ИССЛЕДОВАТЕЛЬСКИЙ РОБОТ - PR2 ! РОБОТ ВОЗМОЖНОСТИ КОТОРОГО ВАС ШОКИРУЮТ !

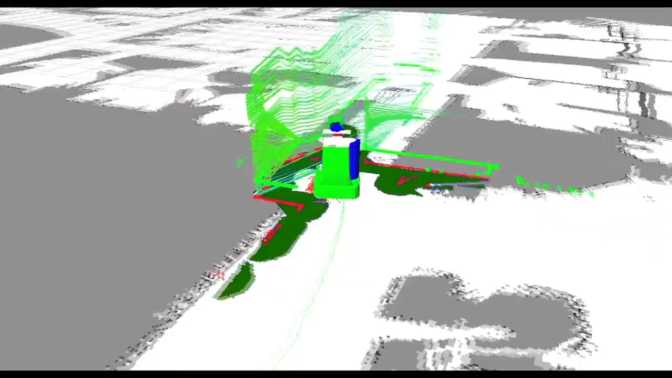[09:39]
Для начала он самостоятельно исследует помещения, пол, стены, окна и двери.